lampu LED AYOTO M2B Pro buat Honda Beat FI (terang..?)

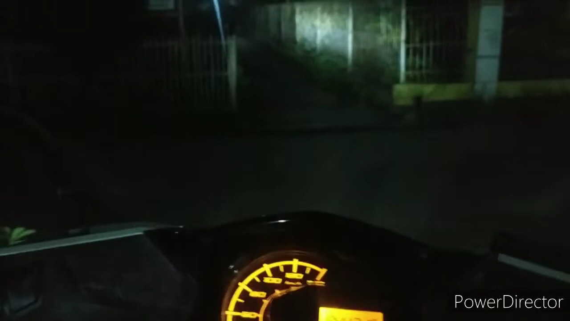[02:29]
ini belum diatur emang nih tembaknya agak jauh nah ini lampu dekat ya
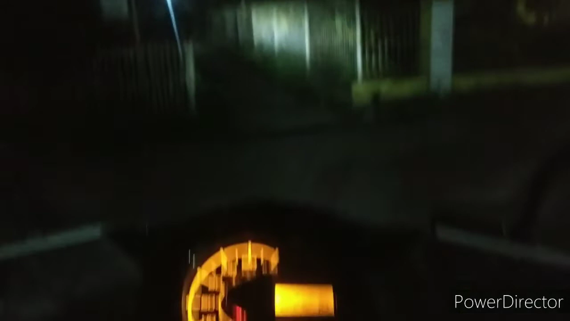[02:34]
lampu jauh ini
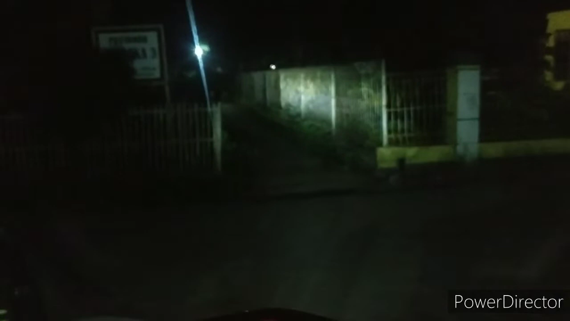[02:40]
lampunya lebih dari cukup teman-teman ini emang terang banget dia sorotannya seperti agak tidak sedikit melebar gitu sedikit melebar guys ya luar biasa guys ya